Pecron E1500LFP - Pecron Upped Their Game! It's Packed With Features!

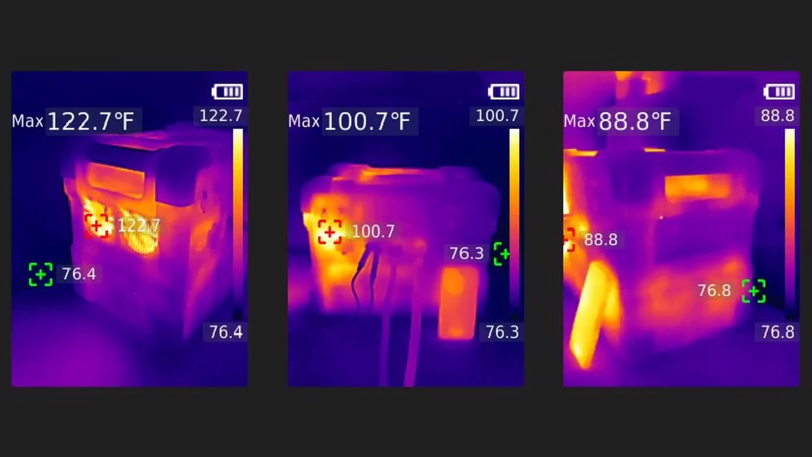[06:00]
with other temperatures around 100 degrees or less. This shows the fans work well to keep the power station cool.